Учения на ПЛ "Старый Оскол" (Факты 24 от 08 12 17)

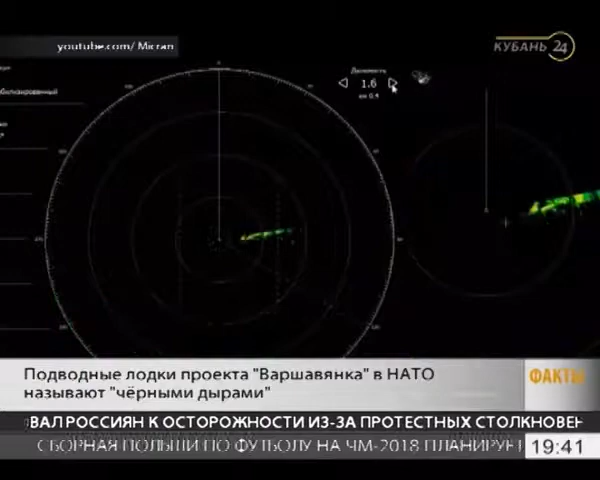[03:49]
Лодки могут обнаружить цель, которая находится на огромном расстоянии. Изменились и внутренние системы.